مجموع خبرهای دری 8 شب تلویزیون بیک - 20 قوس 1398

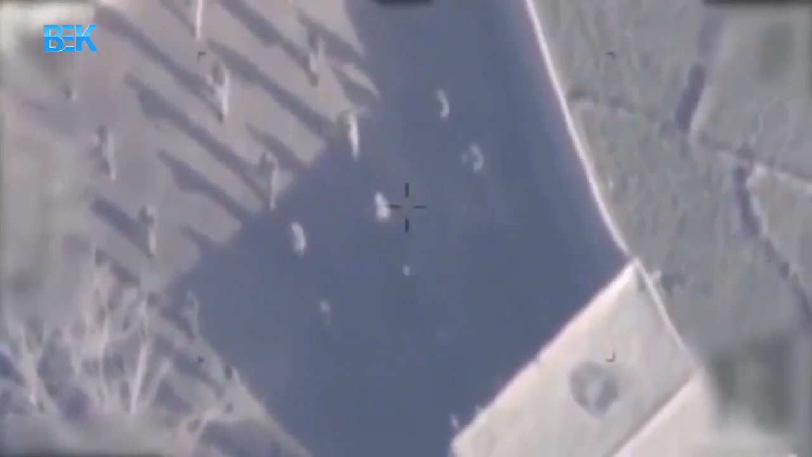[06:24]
تندر با پخش خبرنامه می گوید در یک ضربات قوه یوایی
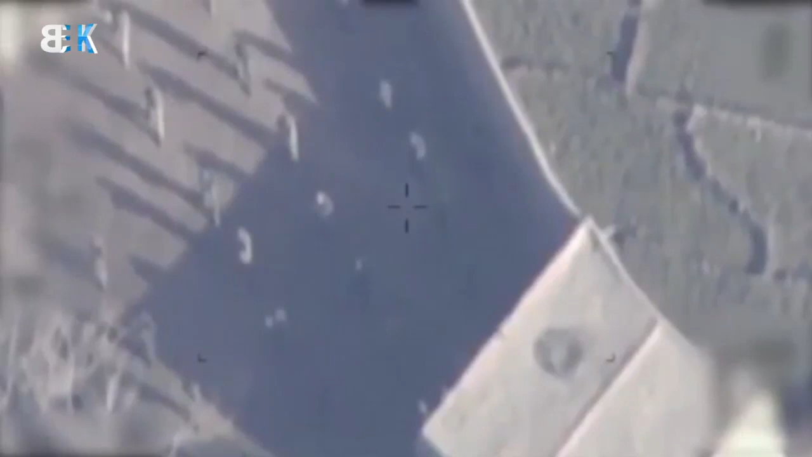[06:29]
کشور در مربوطات ولسوالی مقر ولایت غزنی پن تن از افراد
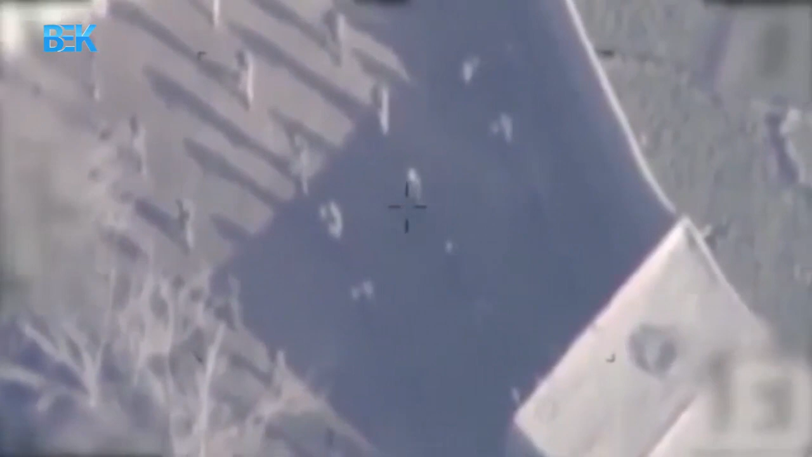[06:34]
طالبان کشته شده و دو تن دیگرشان جراحت برداشتن در این خبرنامه آمده از نیروه های امنیتی و دفاعی کشور یک عملیات
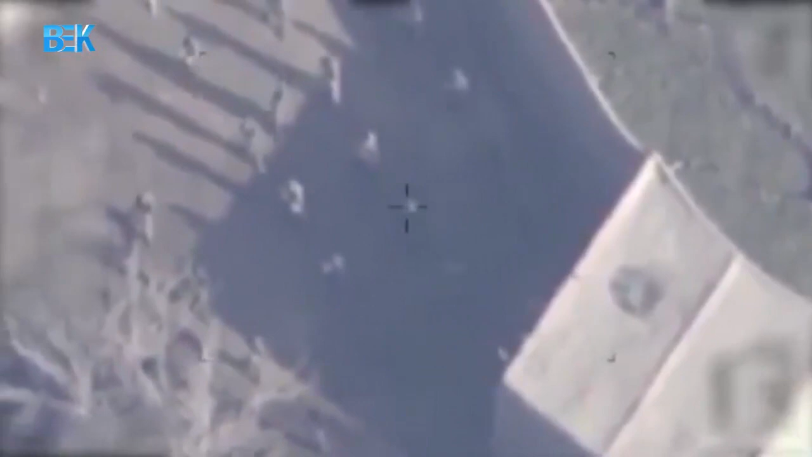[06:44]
خاص را در مربوطات ولسوالی نرخ ولایت میدان وردک را
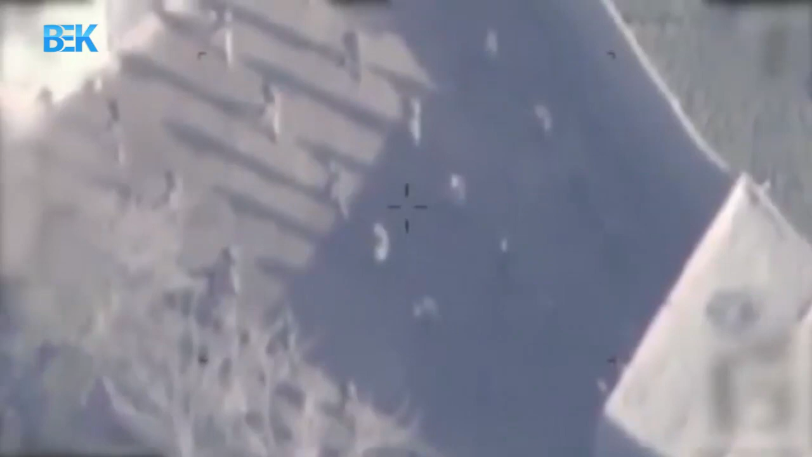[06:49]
اندازی نمودن که در نتیجه آن به تعداد سه فیرمرمی راکت
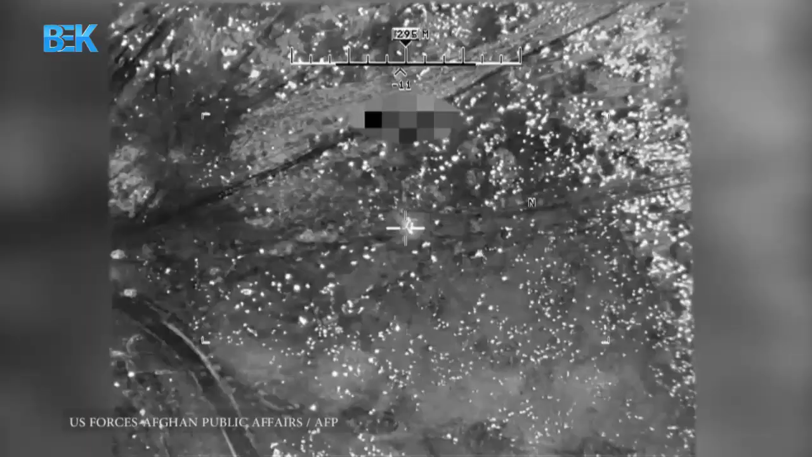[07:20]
هست در اصر عملیات نیروه های امنیتی بالای گروه طالبان در ولایت خوست شماری از افراد طالبان کشه شده هست وزارت